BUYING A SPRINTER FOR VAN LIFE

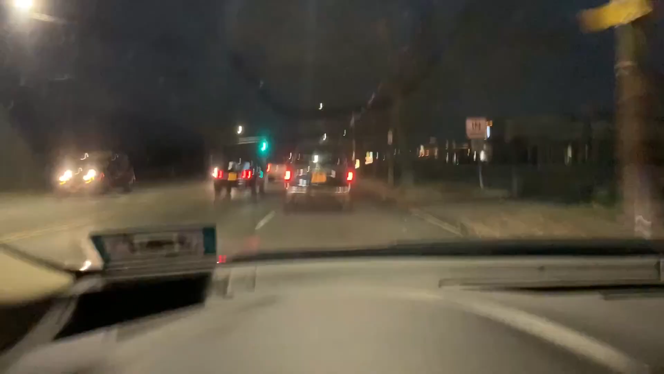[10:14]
I know, you know, where I'm going. Oh my God, I can't believe I have her. Ah, I'm so excited. Ah, shit. I am losing him and I don't know where the heck I'm going. There he is, there he is, there he is.